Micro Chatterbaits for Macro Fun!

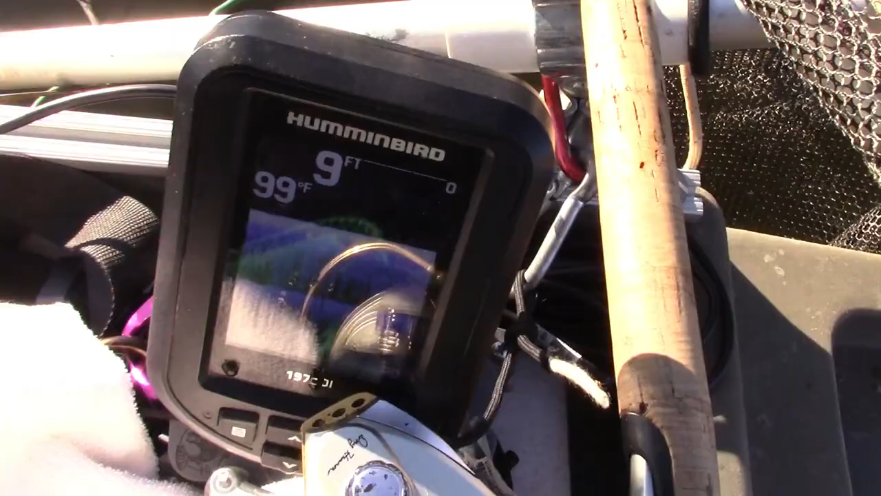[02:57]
On screen: depth 9 ft, water 99°F
I'm looking at the fish finder and it says 43 degrees Some darn cold water